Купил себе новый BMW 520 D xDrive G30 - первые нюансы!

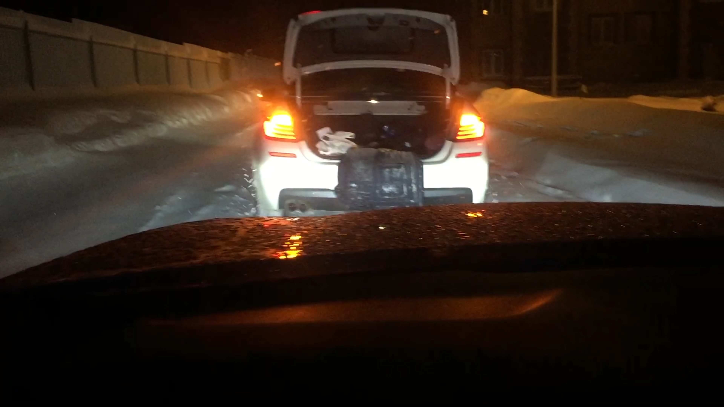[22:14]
На самом деле, это вот так я другу помог доехать. Вот, просто. Сейчас сугробы закончились, а то были огромные сугробы. Сказать, чем лучше проходимость, тем дальше идти за трактором или за людьми, которые помогут вам выкопать автомобиль. Вот.